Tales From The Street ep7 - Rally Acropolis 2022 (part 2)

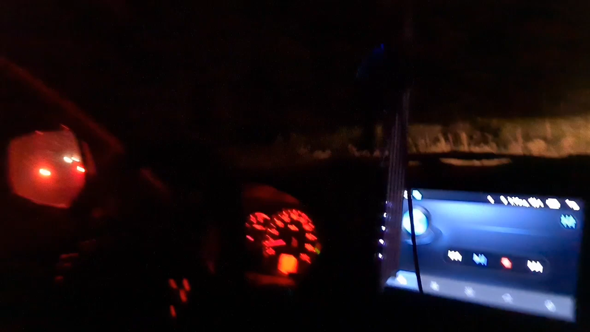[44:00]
Πώς το βλέπεις, το έχουμε εδώ τώρα, θα μου λες ευθεία, δεξιά, αριστερά για McDonald's, σουλατζίδικα, για τα παίρνεις να τραυματίσουμε ένα κόμμα. Λοιπόν, αυτή είναι πατημένη αριστερή.
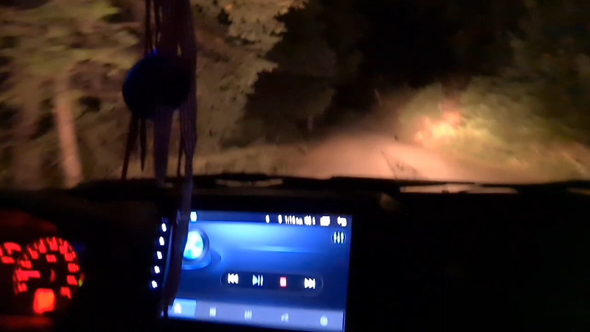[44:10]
Εντάξει, εγώ το λέω, μην τα κάνεις τώρα, δεν δεξιά πειράζει. Δεξιά είναι, δεν είναι αριστερή, αριστερή πάει πάνω στα δέντρα.
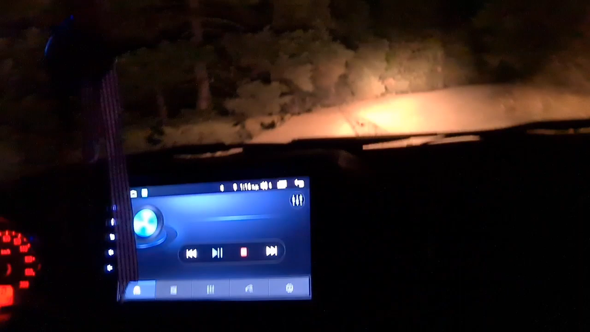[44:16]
Αριστερή ήταν πριν, τώρα είναι δεξιά. Τώρα είναι ευθεία όμως.